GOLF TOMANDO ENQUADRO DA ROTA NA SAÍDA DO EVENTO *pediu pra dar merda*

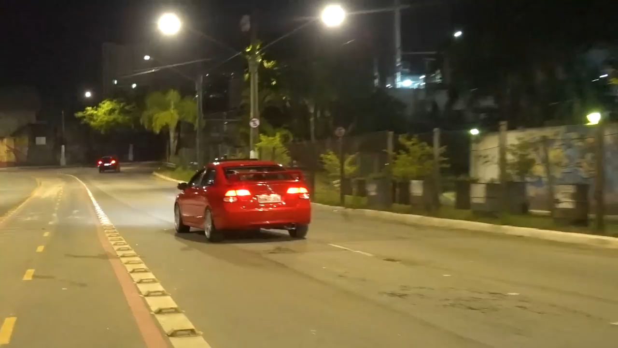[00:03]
sempre, ó quem tá aí, ó. Olha lá.
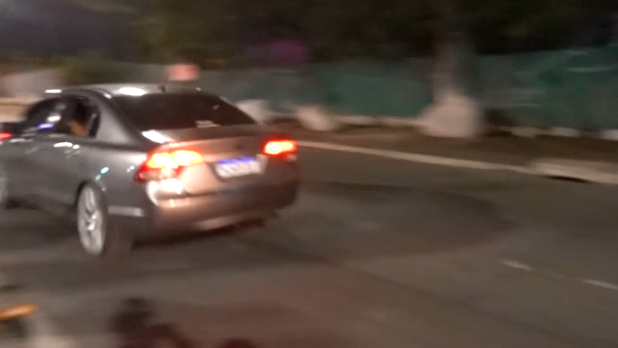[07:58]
E aí os caras continuam lá, rapaziada. Deu ruim. Nossa, foi,
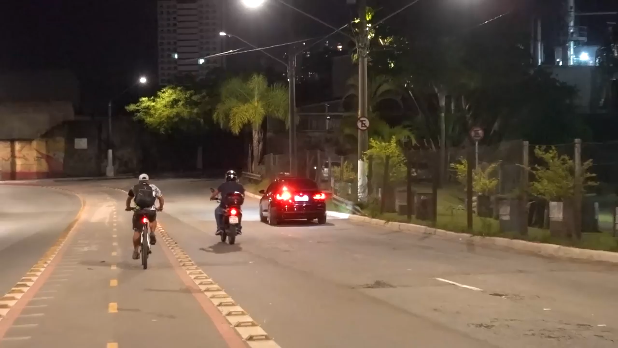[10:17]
E olha essa Verona. Pensa no carro do mal.